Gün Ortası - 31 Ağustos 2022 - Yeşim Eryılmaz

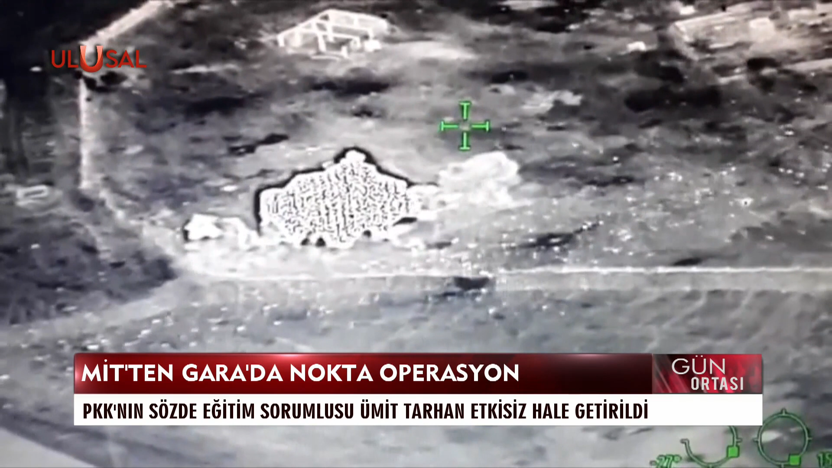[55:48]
MİT'in Irak'ın kuzeyindeki Duhokkara bölgesinde düzenlediği operasyonda
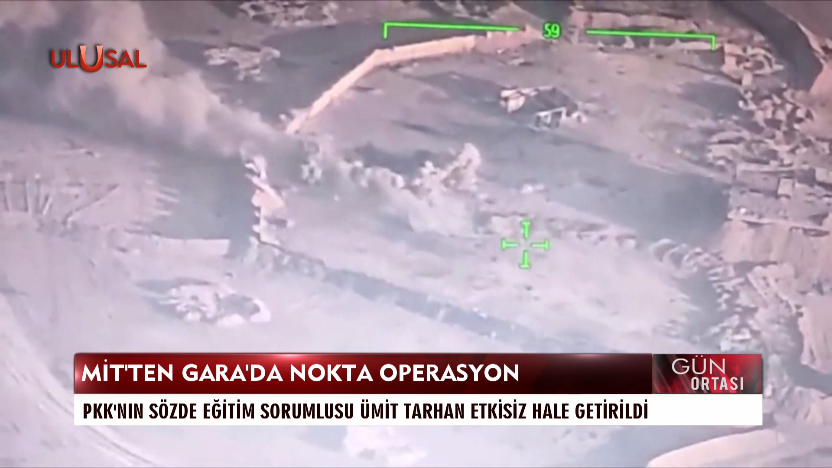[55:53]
PKK-KCK'lı teröristlere sabotaj eğitimi veren sözde akademiler sorumlusu Reza Namet, kod adlı terörist Ümit Tarhan etkisiz hale getirildi.